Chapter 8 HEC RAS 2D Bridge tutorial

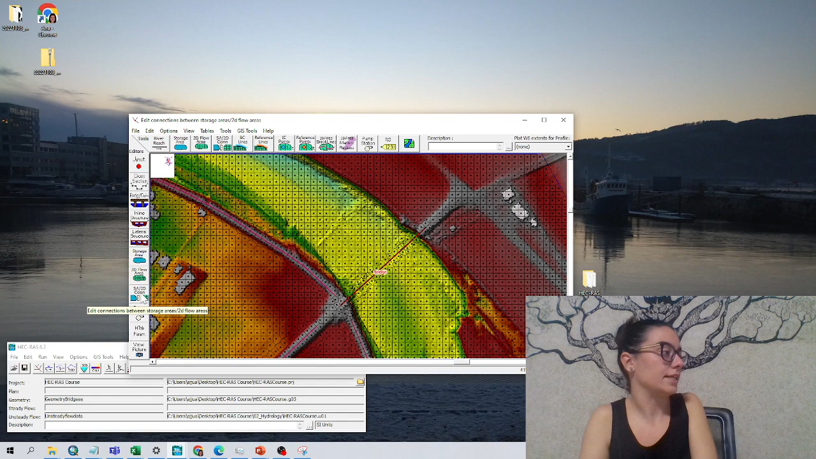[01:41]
Awesome. So you have just done a break line in a way that the cells are aligned with my structure. Now we go to this edit connection between the storage areas to the flow areas. Click on it and look at this terrain profile.